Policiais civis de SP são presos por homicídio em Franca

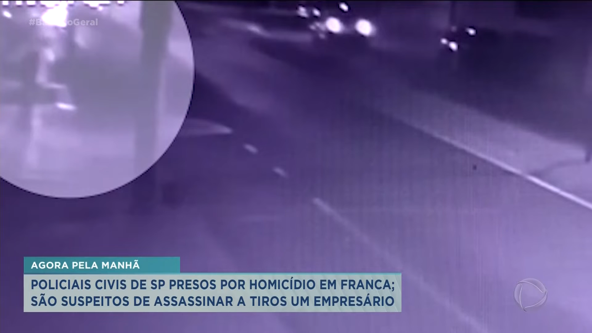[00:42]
A imagem foi obtida com exclusividade pelo jornalismo da Record TV. Repare que uma pessoa de camiseta branca fica próxima ao corpo e logo sai correndo. Uma segunda pessoa atravessa a avenida também correndo e foge do local. O crime aconteceu no Jardim São Luís, na avenida Ademar Pereira de Barros. Após o assassinato, um carro sai do local em alta velocidade. Minutos depois, várias viaturas da polícia militar aparecem.